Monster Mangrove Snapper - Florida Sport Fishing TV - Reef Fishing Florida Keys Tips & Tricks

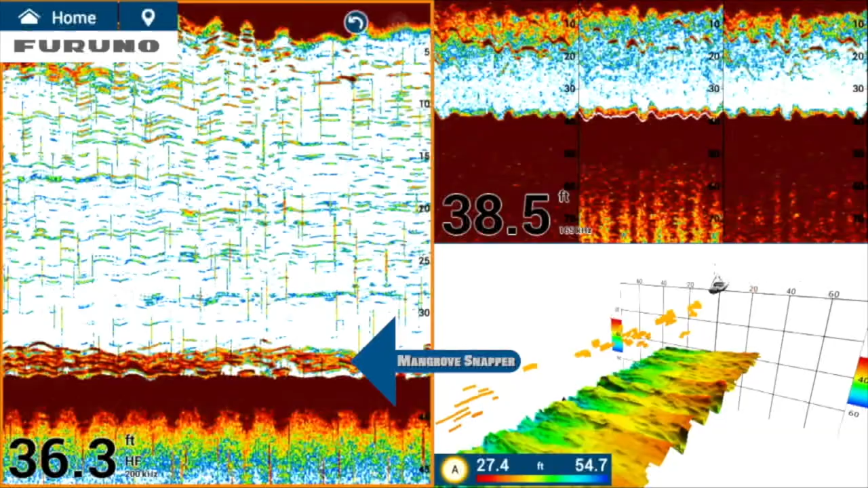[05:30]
Man, I read a lot of life here. I'm really hoping this translates into a good bite because I'll tell you what, they are stacked. Stacked right here.
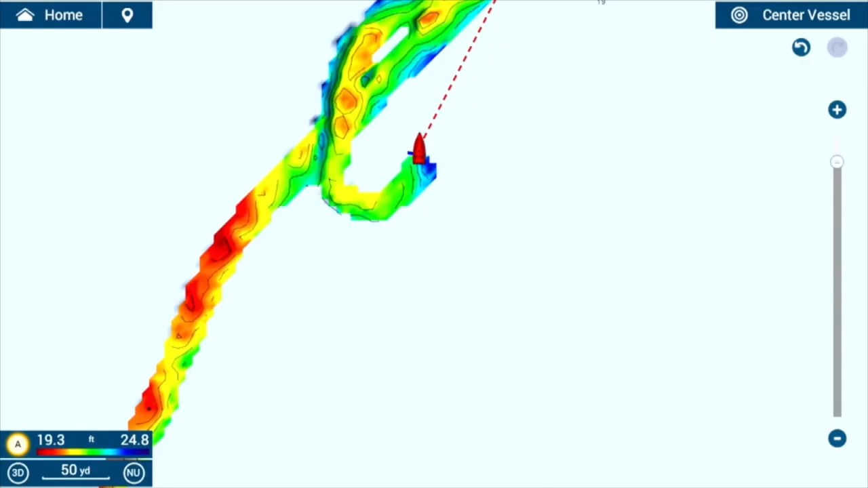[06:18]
And we're raising the bar again with NavNet's Easy Touch 3's new PBG and Fish It Drift It technologies.